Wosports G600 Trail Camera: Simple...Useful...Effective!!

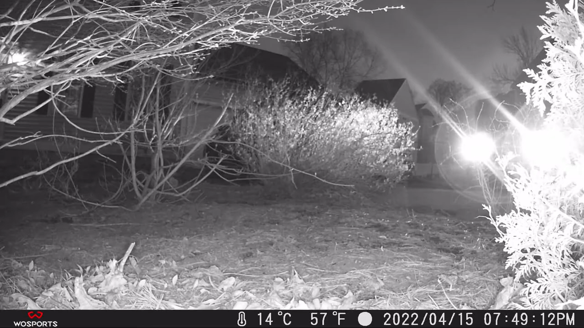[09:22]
So as I was slinking out the door and hopping in my truck, it did pick me up from a distance. And obviously, well, it caught me coming home. So this did seem to have a reasonable range overall and did pick up my activity. Now, again, at nighttime, there were a couple of clips that for some reason happened to trigger, but for the most part, a success. Here you can see the rabbit I was looking for.
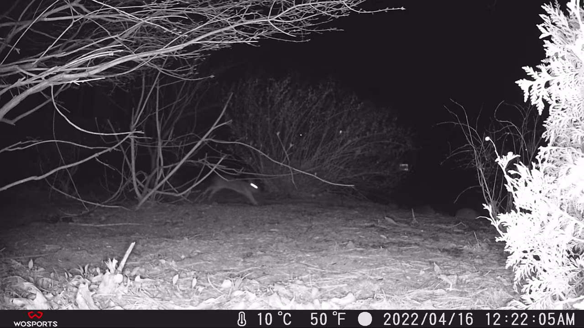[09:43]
I knew there was going to be some activity here, and I caught him. And even more interesting, well, I caught the neighborhood skunk. I did not necessarily expect to see him, but he was there. And rolling in some of the photos, remember, this is taking both video footage, but also photographs at the same time in this particular setup. So it did an okay job.
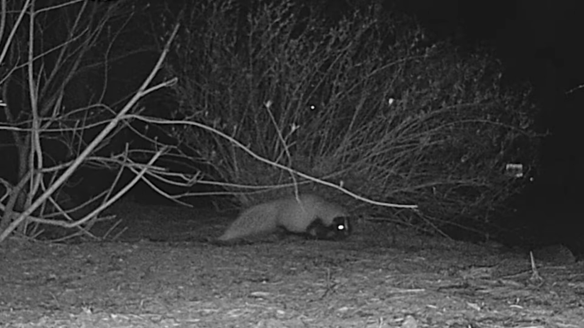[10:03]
Not the best resolution, but enough to see what's going on.
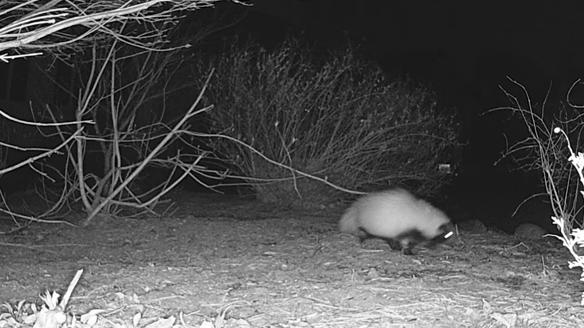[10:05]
Now, here's that rabbit again, turning into the daytime. A good amount of activity.